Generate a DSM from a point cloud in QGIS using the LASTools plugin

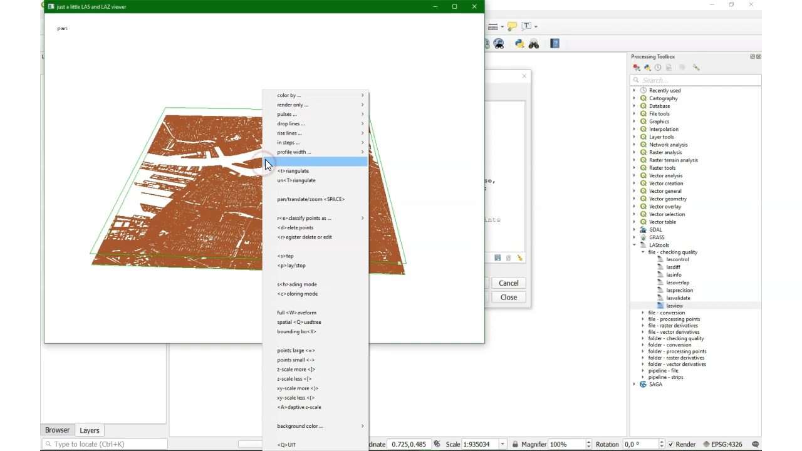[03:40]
In the same way I can say to only render the buildings.
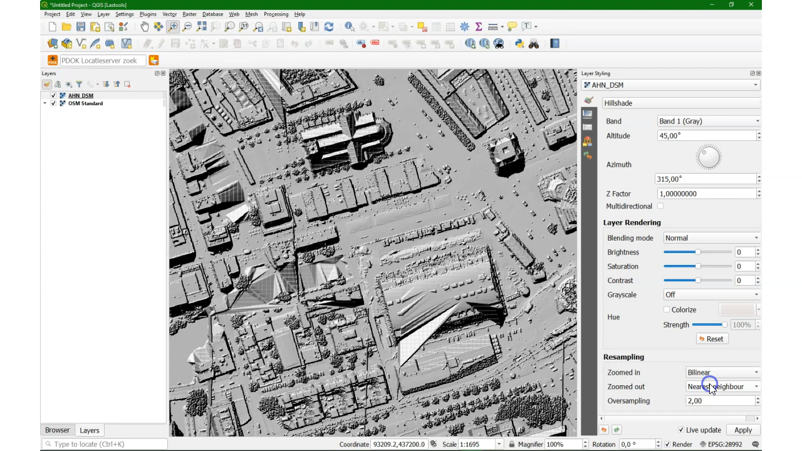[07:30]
Zoom in a bit more and then you can see some artifacts and we can smooth it a bit by changing some of the resampling settings.
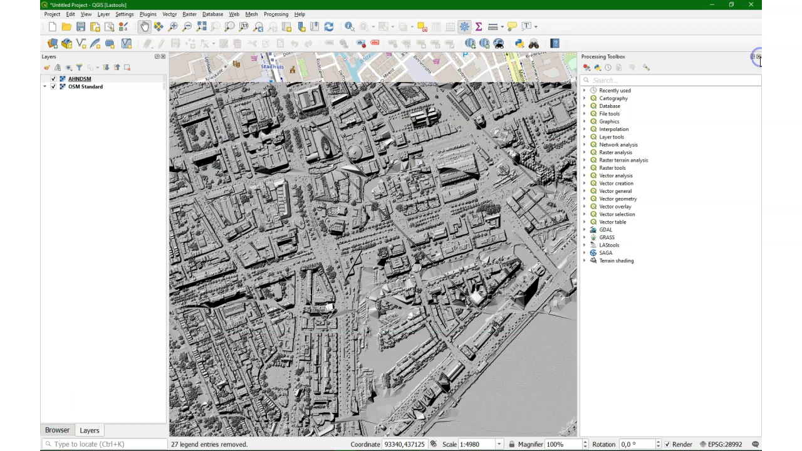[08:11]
After installing the plugin I find the terrain shading plugin in the processing toolbox. I'm going to use the shadow depth function. I load the elevation model. I keep the defaults for now.
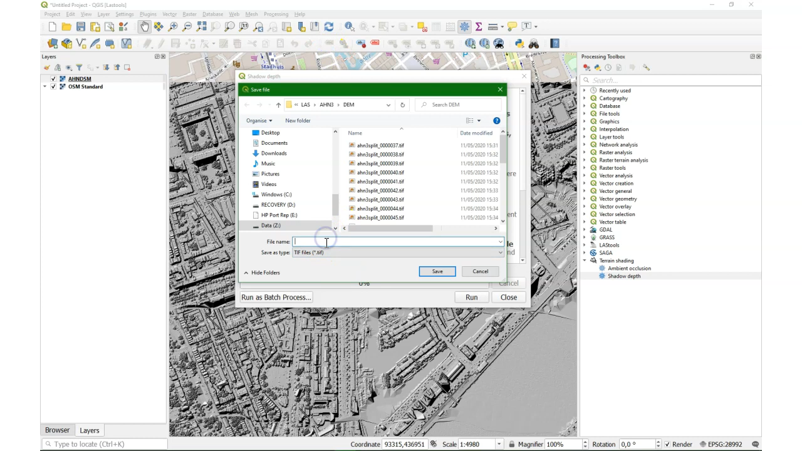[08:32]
Let's call it terrain shade. And I run it.
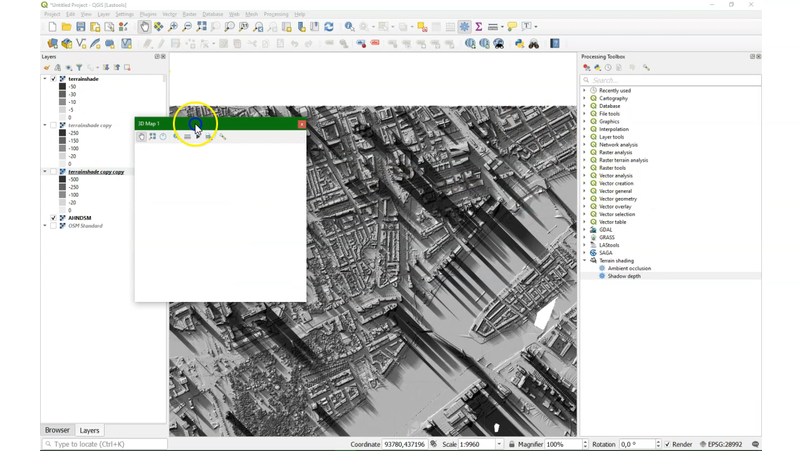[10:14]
In 3D. So I open a new 3D viewer. And in the 3D viewer I need to point to the digital elevation model, raster layer.
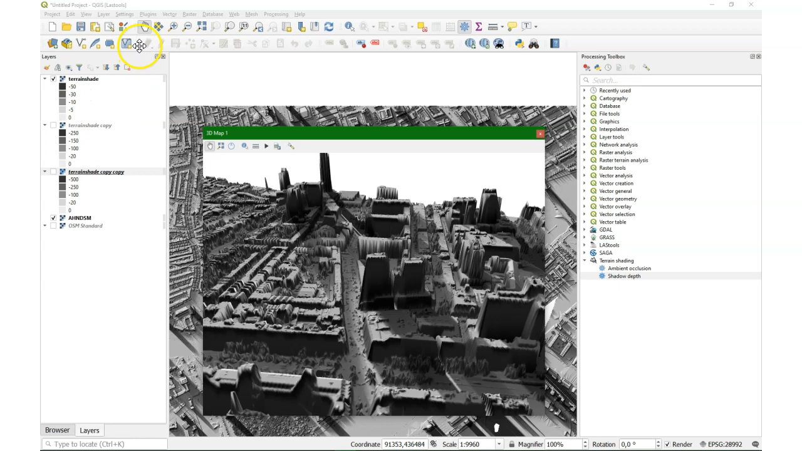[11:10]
And we see the shade projected on top of the DM.
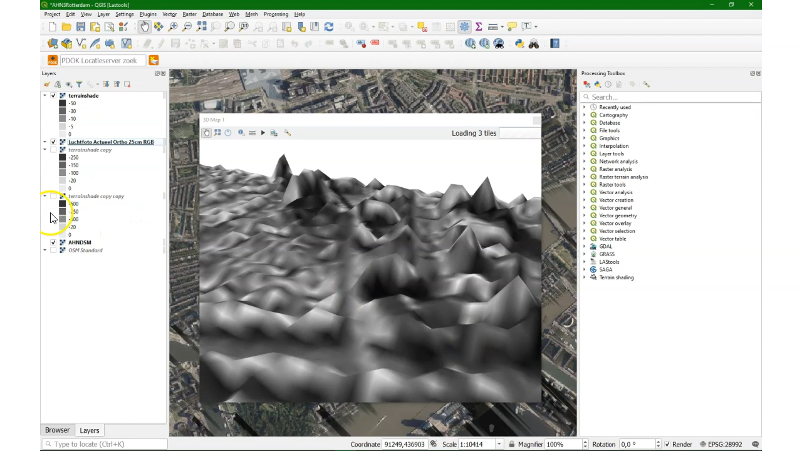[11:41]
And then it will also render in the 3D view. So here we see the center of Rotterdam, but now in the RGB aerial photograph.